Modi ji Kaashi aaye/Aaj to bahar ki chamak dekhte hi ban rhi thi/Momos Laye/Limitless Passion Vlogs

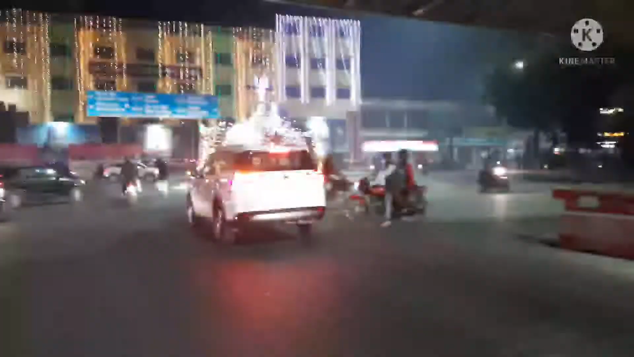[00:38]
आज है 13 दिसंबर और आज
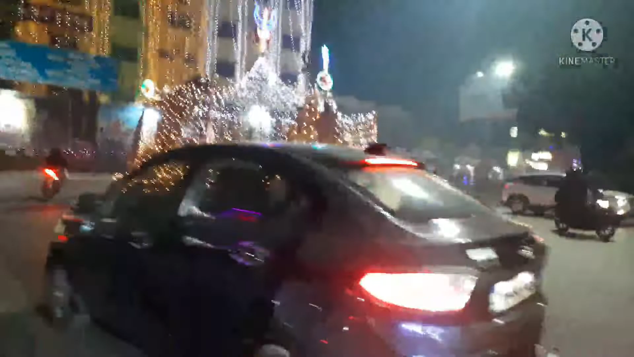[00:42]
आदरणीय प्रधानमंत्री जी
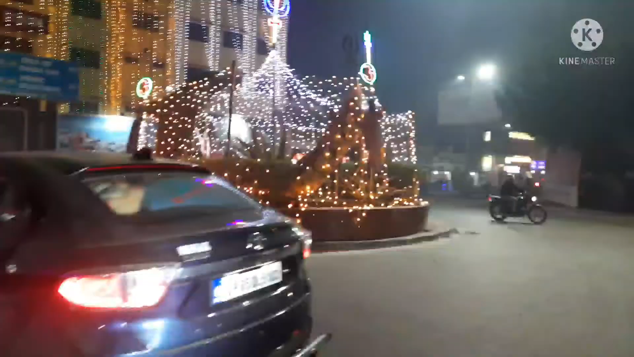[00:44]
नरेंद्र मोदी जी हमारे यहाँ काशी में आए हुए हैं।
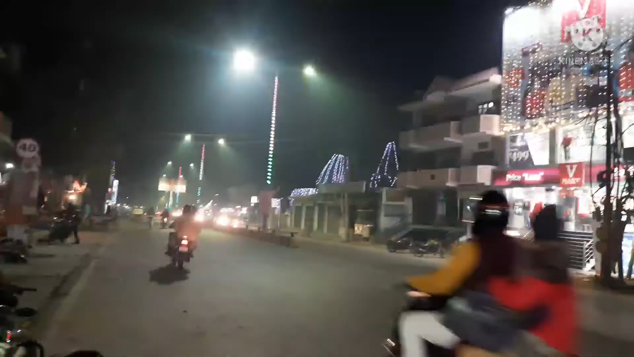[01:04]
और ये एरिया जो है जिधर से उन्हें आना और जाना होता है, क्योंकि इसी एरिए पे एयरपोर्ट है, तो एयरपोर्ट रोड पूरा एकदम जगमगा रहा था।